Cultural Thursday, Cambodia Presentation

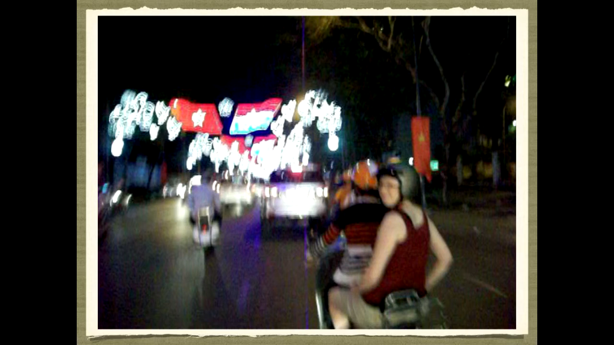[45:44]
We're going through downtown Saigon at night on a scooter, and overhead you will see North Vietnamese and South Vietnamese flags shown overhead in bright lights. Now, the reason they did that is because this is the 40-year anniversary of the reunification of Vietnam, the end of the North and South now becoming one country. So they're sort of commemorating that during this festival. It's Tet Festival, so it's the Lunar New Year, big holiday, sort of like Christmas and Thanksgiving and maybe Hanukkah all wrapped up into one week-long festival. Bright, awesome lights.